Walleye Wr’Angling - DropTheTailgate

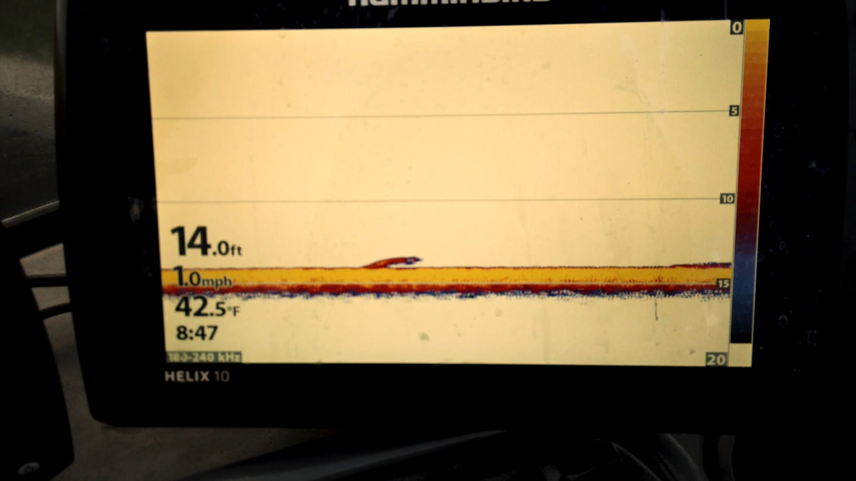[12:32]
On screen: depth 14.0 ft, water 42.5°F, speed 1.0 mph
The fish finder was marking a few fish on the bottom at 14 feet, and within minutes, we hooked up with a keeper.
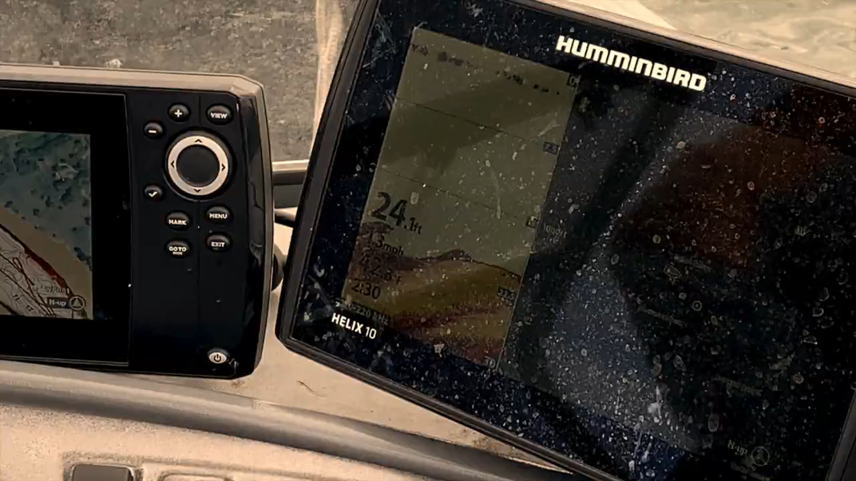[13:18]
This thing is wired to his Humminbird fish finder and automatically stays on a contour line at a preset speed.